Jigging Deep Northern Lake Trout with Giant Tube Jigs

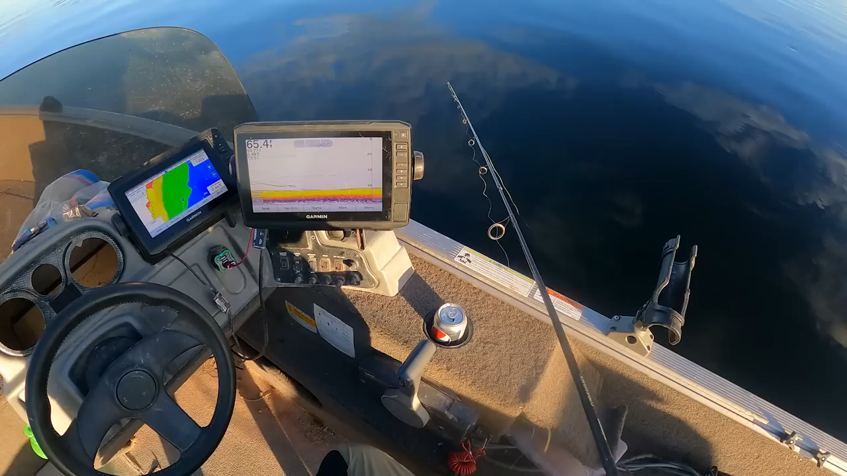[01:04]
We are jigging some Senditoutdoors Big Mama tube jigs, some of the finest tubes that I have ever put my hands on. I'll show you those in a moment. We are currently on top of what looks to be a bundle of lake trouts. Now, as some of you might know, your boy has some of the dirtiest hook sets in the business.
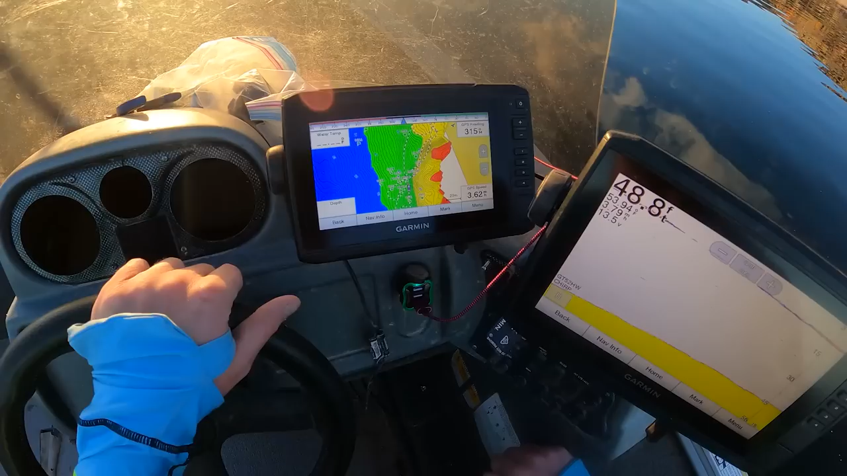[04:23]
There's one there that says stupid with an O, big, so that can't be a bad thing. So after some discussion with my boy Trent Lays,
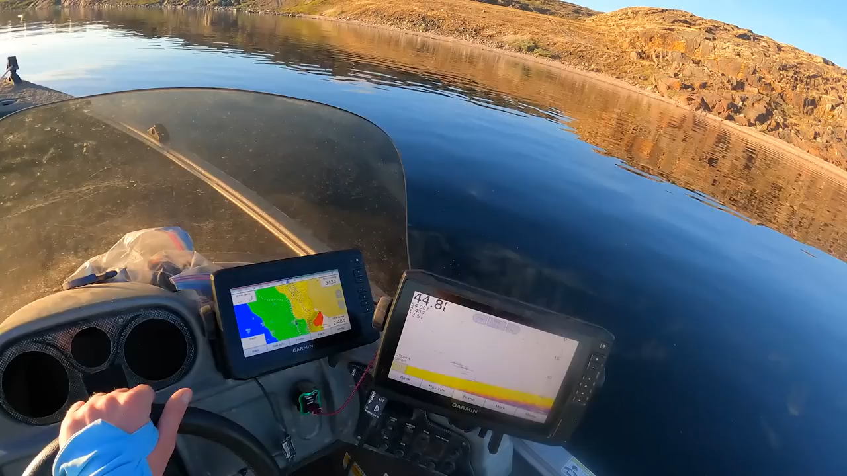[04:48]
We suspected that this little point here may be a spawning area. So yeah, just gonna get us set up maybe a little deeper than this.
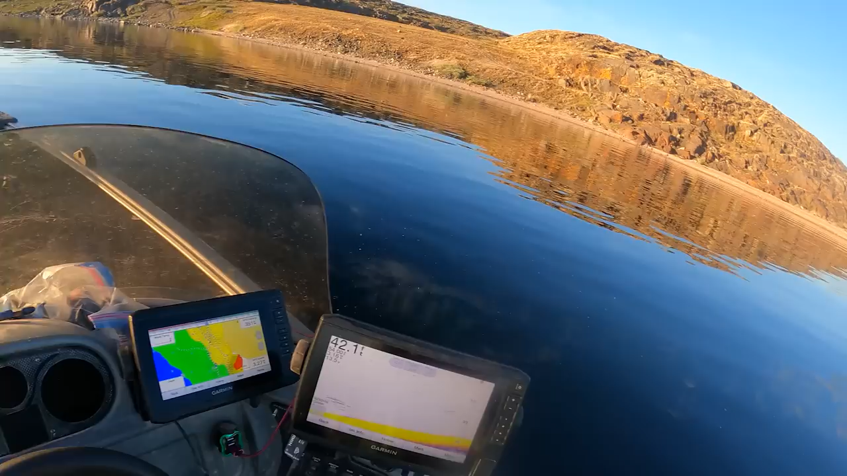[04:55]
We're in 42 now, I wanna be like 50 to 70, I'm thinking. All right, there's 45, that'll work. We'll blow over the deeper stuff very soon.